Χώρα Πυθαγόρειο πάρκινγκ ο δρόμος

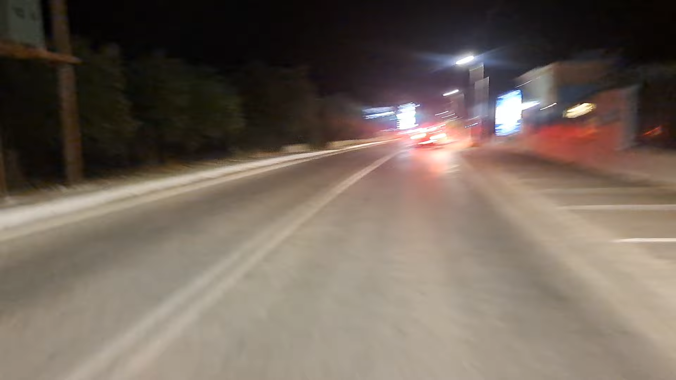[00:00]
Κοιτάξτε εκείνη στο δρόμο για το Πυθαγόρεο. Εδώ υποτίθεται ότι είναι μονόδρομος τώρα. Για το πανηγύρι της μεταμορφώσεως πάμε.
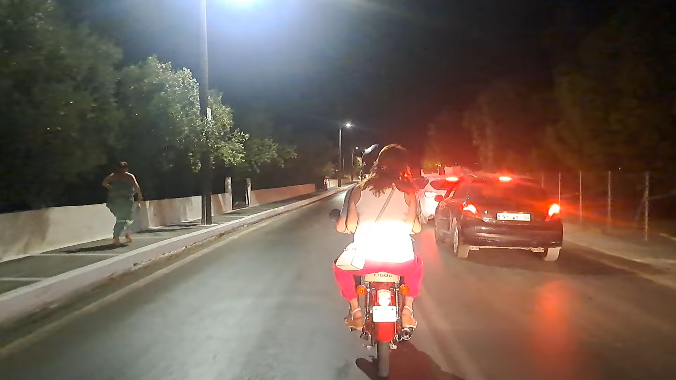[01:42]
Εδώ υποτίθεται ότι είναι, είπαμε, είναι μονόδρομος τώρα.
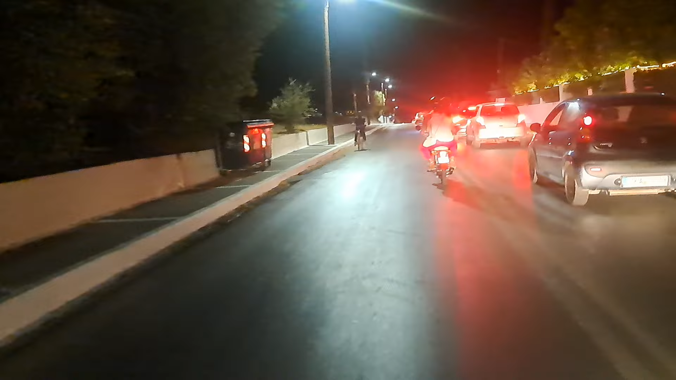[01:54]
Πού θα παρκάρουνε όλοι αυτοί? Πού θα παρκάρουνε όλοι αυτοί? Καλό. Ενώ με το μηχανάκι, εγκόλα. Καλό.
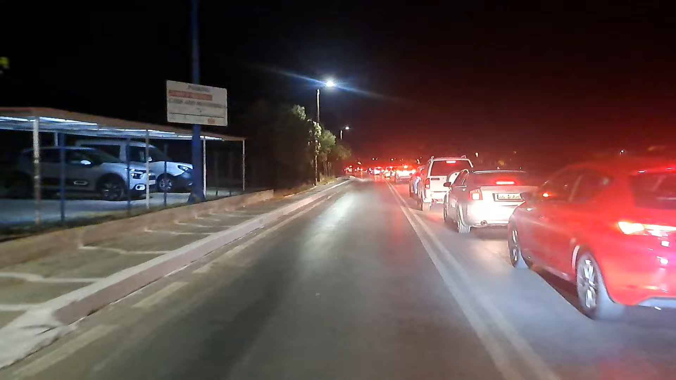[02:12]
Πάρκινγκ ο δρόμος. Καλό. Τι θα κάνουμε? Άρα.